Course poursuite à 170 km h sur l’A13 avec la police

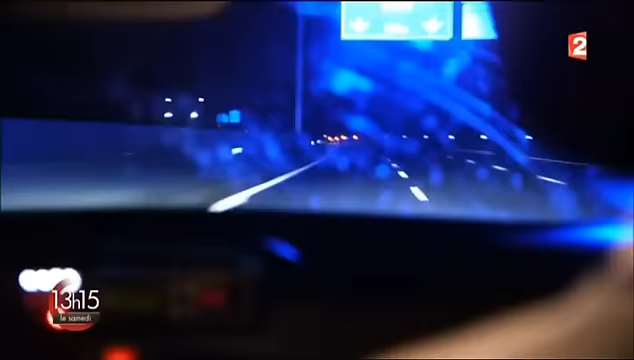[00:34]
Là, il est là-bas, il est en train de freiner, il prend Deauville.
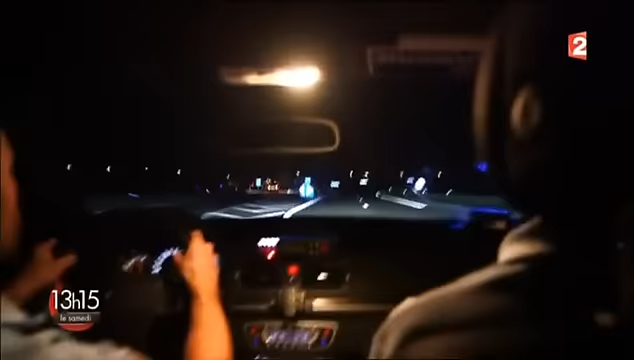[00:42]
Ah putain, il a pris le parking.